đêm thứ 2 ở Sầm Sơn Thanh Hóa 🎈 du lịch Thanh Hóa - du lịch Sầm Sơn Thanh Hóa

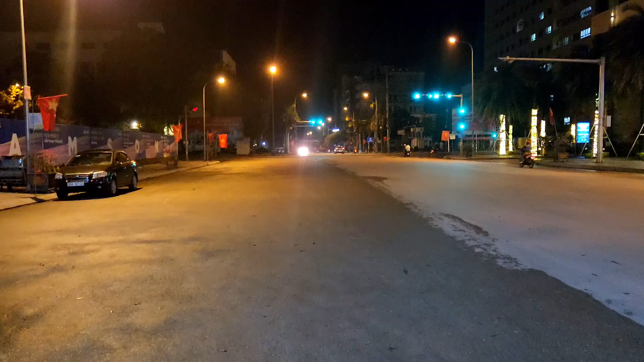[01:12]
phố rất là lớn luôn nhưng mà rất vắng người Hiện tại bây giờ mới có 9 giờ kém thôi Nhưng mà đường phố ở đây rất là vắng